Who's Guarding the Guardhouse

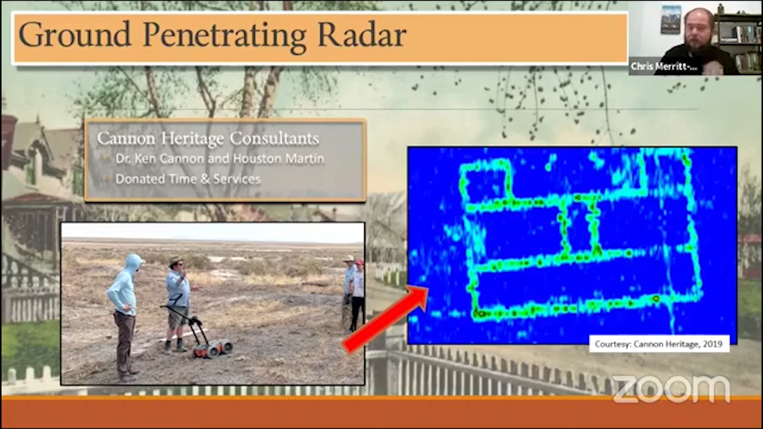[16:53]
We think that foundation is just so crisp, or what was suspected to be a foundation. We always have to do science here. So we thought it was. So thanks, Ken and Houston. They came out for free, did this just because they had a passion for the project and wanted to play with the technology. But let's combine the two. So here's the footprint of that guard house that was constructed in 1876.